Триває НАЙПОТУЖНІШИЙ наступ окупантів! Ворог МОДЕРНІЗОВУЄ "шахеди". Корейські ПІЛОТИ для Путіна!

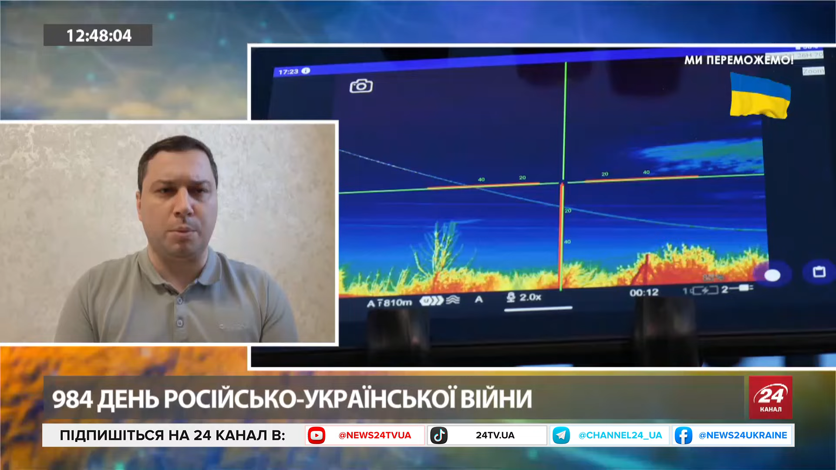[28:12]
це просто працював ворожа система РЕБ, яка імітувала сигнали відображення такого виявленого безпілотника.